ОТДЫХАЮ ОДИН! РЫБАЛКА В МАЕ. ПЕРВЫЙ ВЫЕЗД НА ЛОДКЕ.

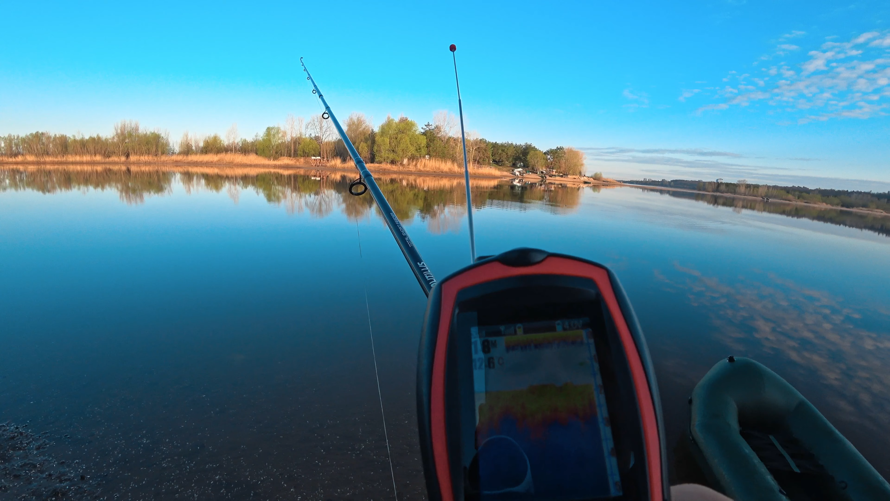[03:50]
Плоское дно. И подъемчик вот начинается. Оно так и есть там. Я веслом проверял, вот в этом месте, где сейчас поплавок, как раз где-то 1,20 м было.